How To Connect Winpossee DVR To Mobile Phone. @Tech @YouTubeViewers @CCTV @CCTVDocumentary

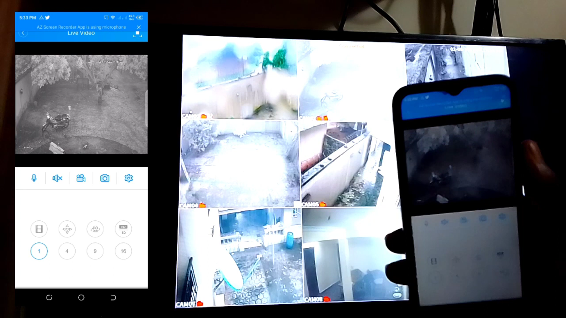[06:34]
so here is the camera two camera three here is the camera three here is the camera four it's even raining here let's go to camera seven as you can see it's raining here